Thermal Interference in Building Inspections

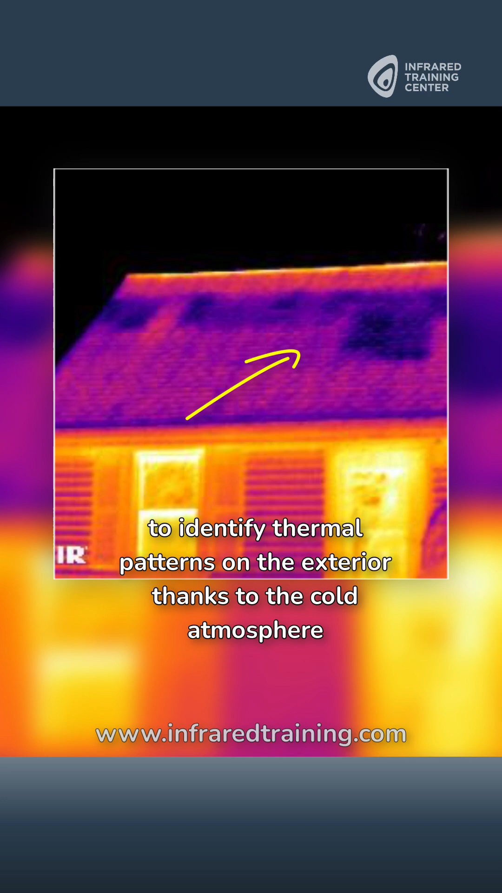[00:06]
Many building thermographers know that using only auto adjust makes it difficult to identify thermal patterns on the exterior thanks to the cold atmosphere. But this can happen inside too.
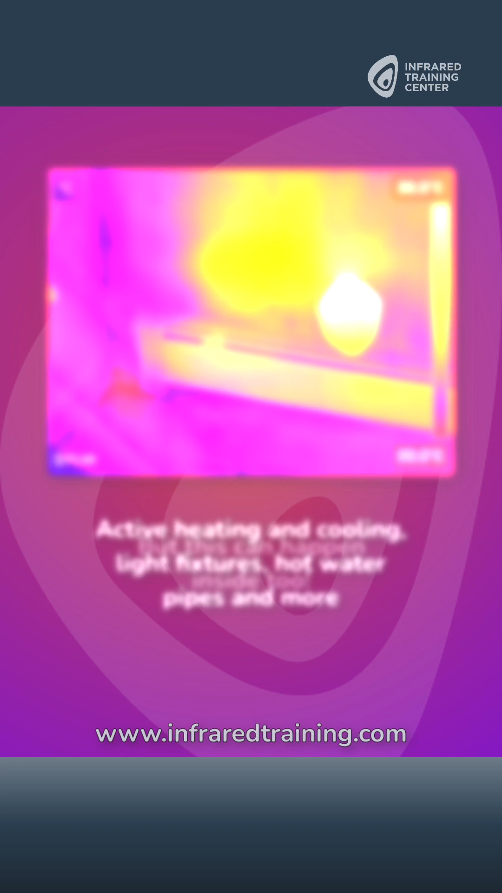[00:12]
Active heating and cooling, light fixtures, hot water pipes and more will affect your contrast and brightness.
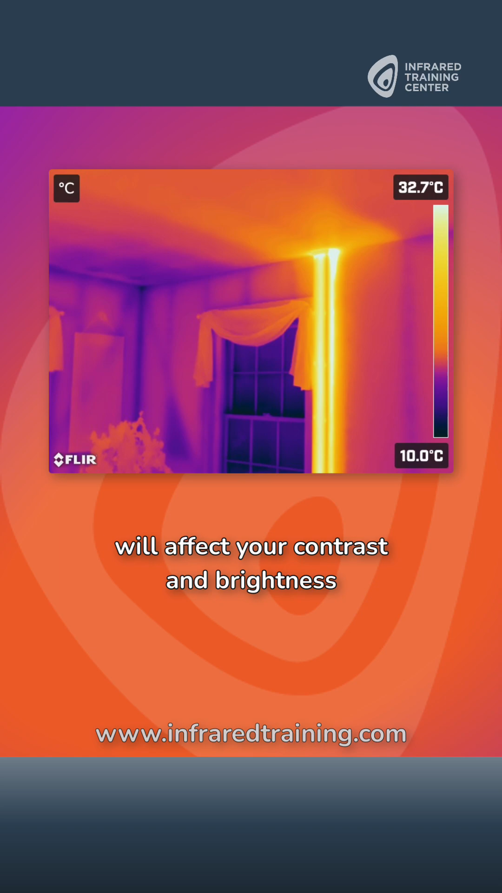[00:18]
On screen: scale top 32.7°C, scale bottom 10.0°C
In this example we see the effects of warm air rising from
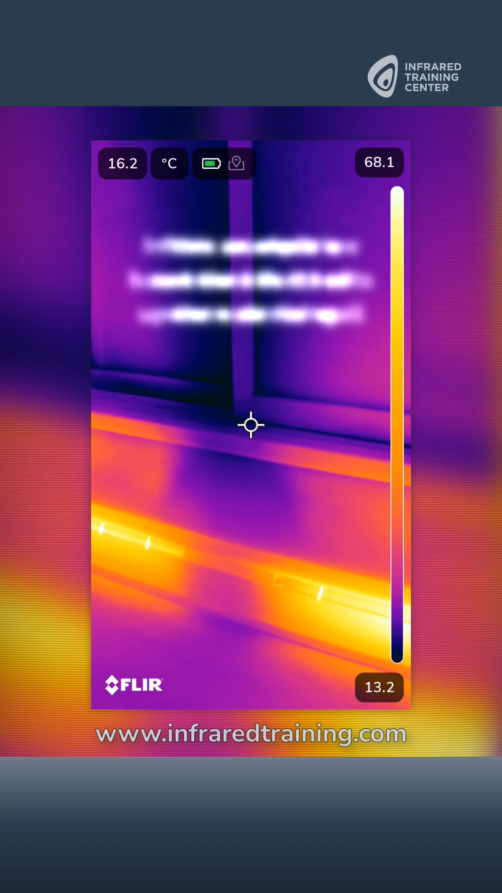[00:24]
On screen: spot 16.2°C
an electric baseboard as it heats up the exterior wall. This makes it difficult to detect areas of missing insulation or air infiltration.